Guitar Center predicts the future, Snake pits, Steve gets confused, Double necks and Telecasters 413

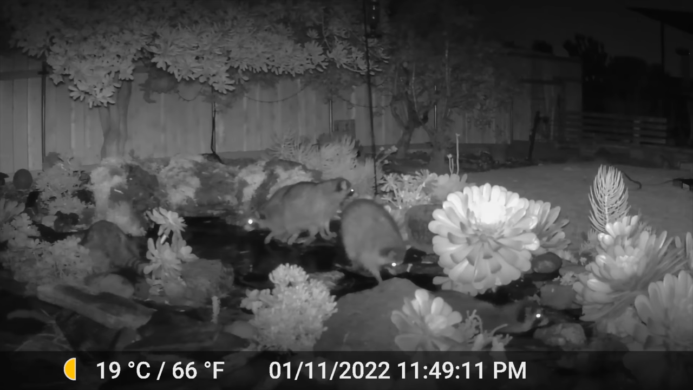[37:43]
i've gone for years without the raccoons doing the thing their thing to it and they recently discovered how to get into the pond and it's just been a solid week of them getting in there every night doing their thing and uh i don't know my fish are gone i'll say that that's that's my what's new what's your what's new if you put some puffer fish in there they won't i get some piranhas or something like that yeah i mean if i was gonna do puffer fish i'd have to convert it into a saltwater